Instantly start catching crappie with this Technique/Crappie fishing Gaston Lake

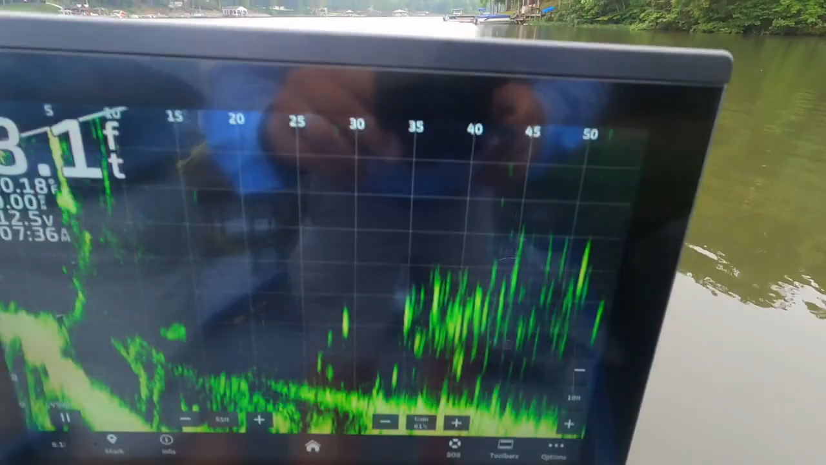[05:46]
That's right. You got two uh maybe two there. Yep. But anyway the point is you can spend all day on a school of fish and catch one or two of them.